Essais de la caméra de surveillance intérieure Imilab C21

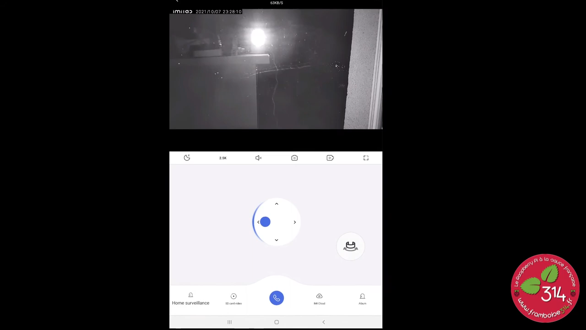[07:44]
la mise à jour a été effectuée donc la caméra va redémarrer ensuite quelques images différentes à quelques prises de vue un peu
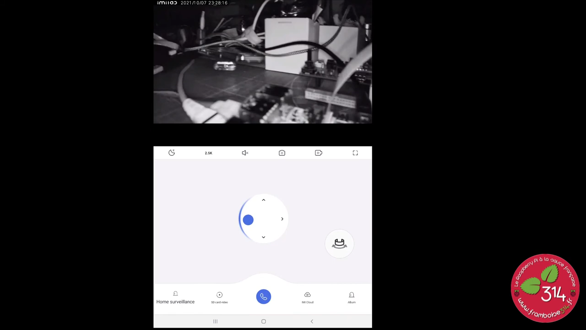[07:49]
différente donc voilà là c'est en nocturne donc avec le
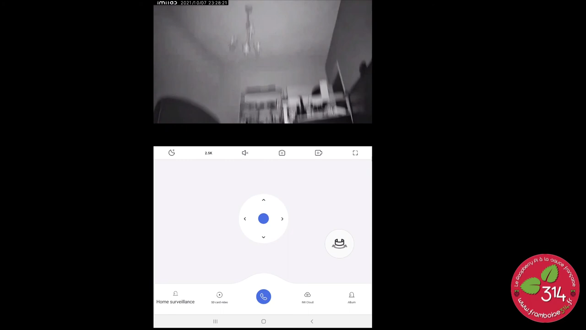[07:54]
projecteur infrarouge vous voyez que la pièce est suffisamment éclairée on voit bien toute toute la pièce en fait donc là on a les quatre leds infrarouges qui sont allumés
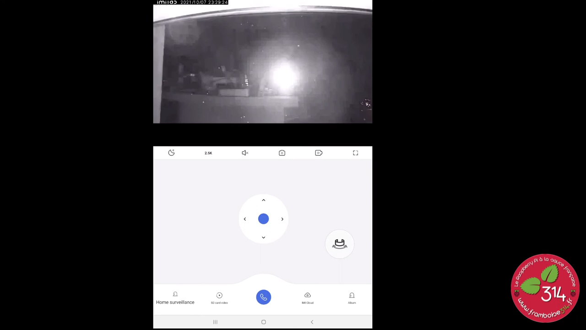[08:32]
que juste à la lumière extérieure il n'y a pas de il n'y a pas de lampadère ni quoi que ce soit vous
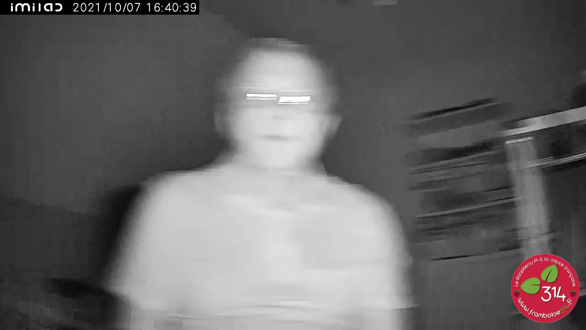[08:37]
avez un aperçu de ce qui a dehors et des couleurs même donc là on est en